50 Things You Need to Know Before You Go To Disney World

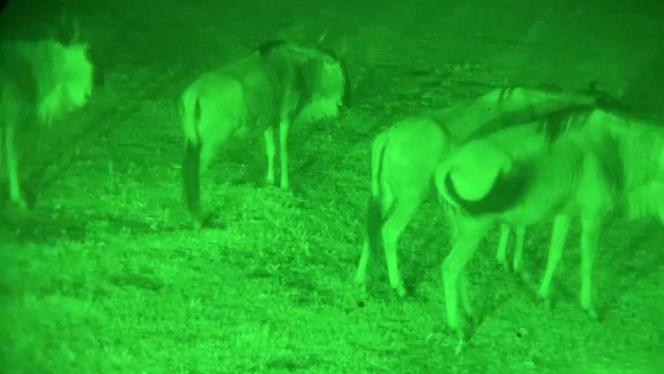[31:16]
This is an hour-long experience that takes place well after the sun goes down, but don't worry, you're not driving through pitch blackness the entire time.
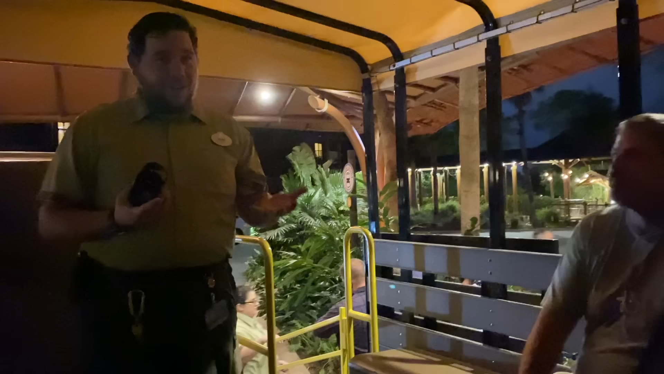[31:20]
You're going to receive a pair of night vision goggles before your journey to help you spot the African wildlife during your ride.
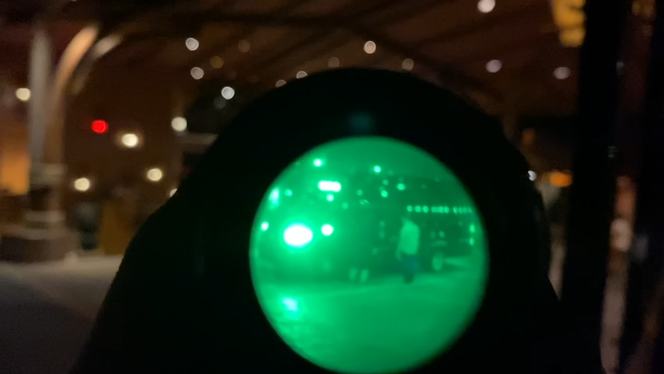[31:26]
Guests must be at least eight years old to participate, and believe me when I say your older kids are going to love this.
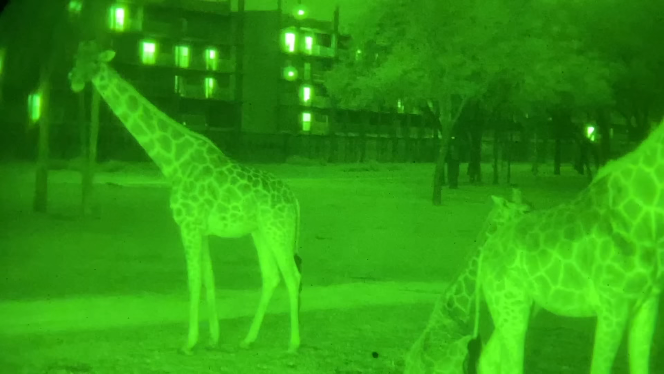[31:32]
I mean, a nighttime safari with real animals and their very own night vision goggles? Yeah, they're going to love that, making you the hero of the trip. Booking is available via the My Disney Experience app,